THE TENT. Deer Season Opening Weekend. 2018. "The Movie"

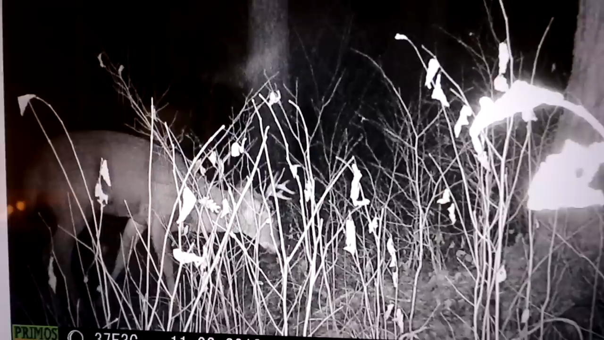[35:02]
The camera last night, this was actually taken at 7:02 last night. And there was a buck right there. You can see it. It looks like a small racked, maybe a 5 or 6 pointer. Anyway, there was a buck there.
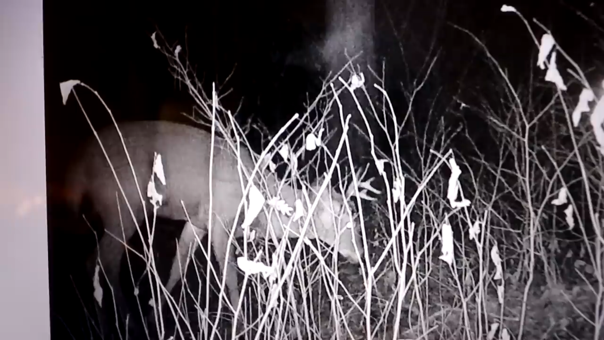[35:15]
It looks like it has a nice body on it too. So hopefully he'll see that tomorrow.